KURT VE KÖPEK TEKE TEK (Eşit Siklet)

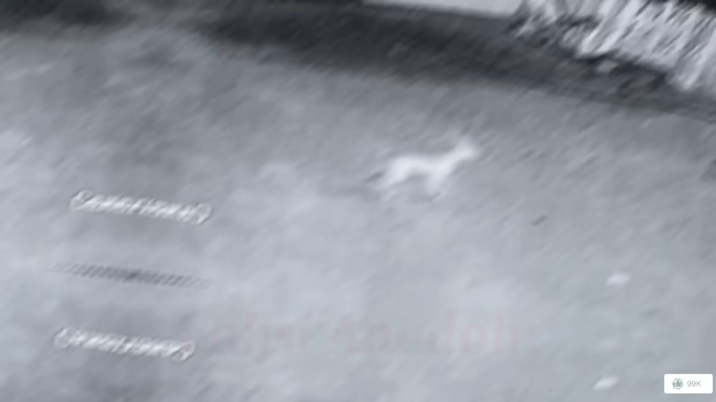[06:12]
Şimdi kurt buradan atladı. Gözleri parıldıyor. Geri çıktı.
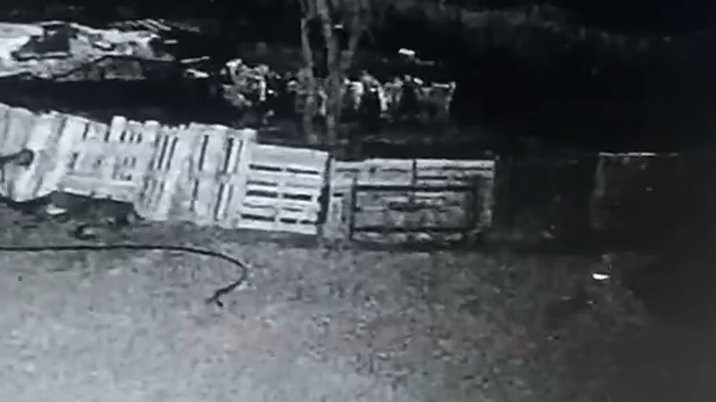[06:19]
Çok mükemmel atik bir kurt.
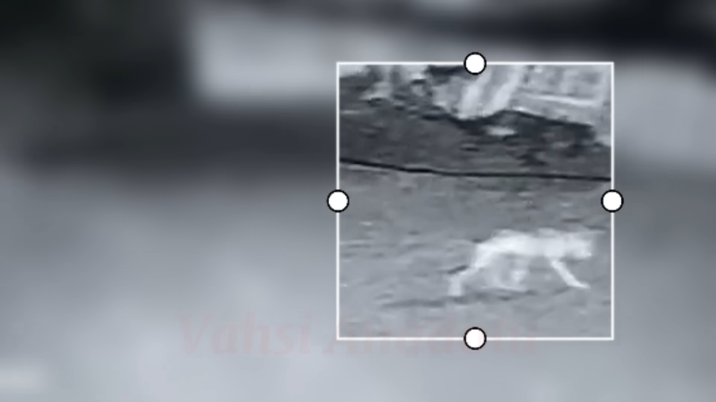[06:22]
Çakaldır bu diyenler olacaktır. Çakal değil arkadaşlar kurt ama genç bir kurt. Yaz aylarında zayıflamış bir pozisyonda. Ben de şu an ekranda izliyorum sizler gibi.
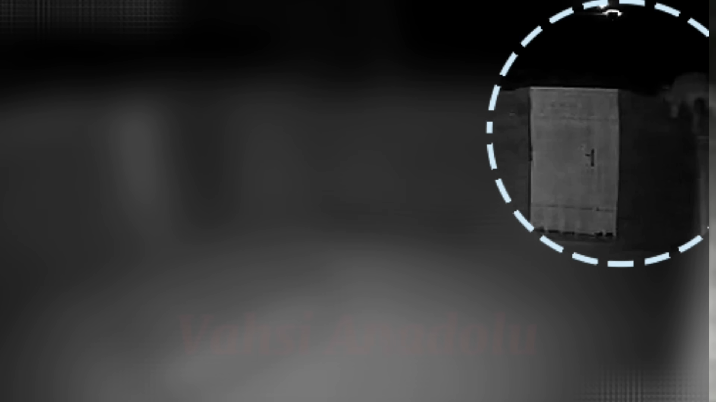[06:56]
Şimdi kurt yine her şeyini riske atmış durumda.
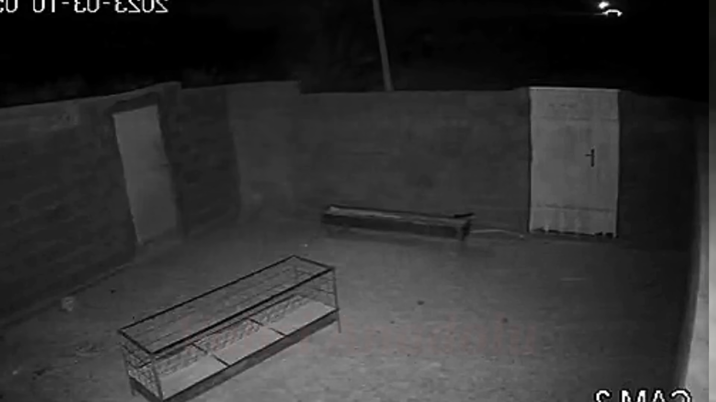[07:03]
Evet, bir avlanma başlattı. Koyunlar Anadolu'nun onlara sunduğu nimetlerden bir tanesidir. Ama buradaki tercihi bir keçi. Onu gözüne kestirmiş. Şimdi oradan bir oğlak aldı. Evet.
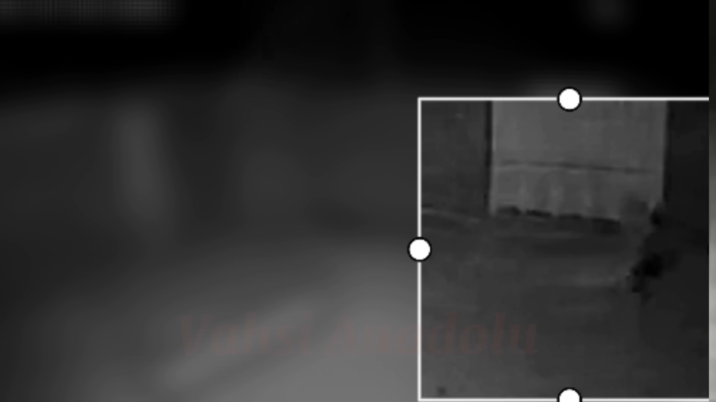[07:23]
Oğlakla birlikte zıplıyor ama çıkamıyor. Muhtemelen onu orada tüketecek. Devam ediyoruz. Evet, kurt avlarını izliyor ama kararsız. Çünkü kendine çok daha büyük inekler.
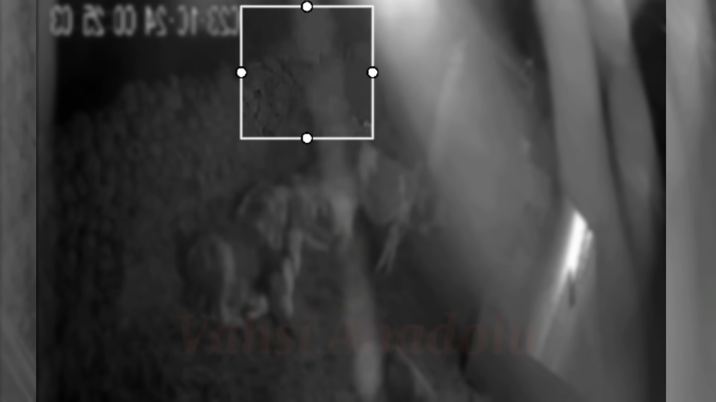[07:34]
Ama kurt inanılmaz büyük arkadaşlar. Şimdi birazdan indiğinde görürsünüz.
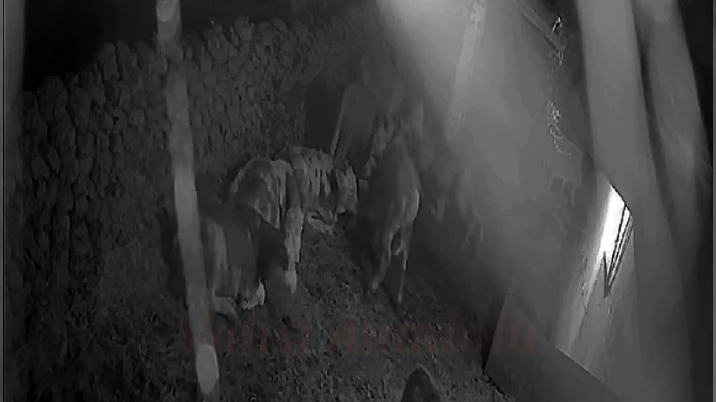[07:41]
Bu zamana kadar paylaştığım en büyük kurtlardan biri diyebilirim. Kadraja girdiğinde hep birlikte göreceğiz boyutunu. İnanılmaz büyük gerçekten. Çok korkunç. İnsan bunu görse korkabilir. Şu an inekleri rahatsız ediyor. İneklerin bilmediği bir hayvan. Evet, şu an saldırmaya başladı. Ama ürktü. Geri kaçtı.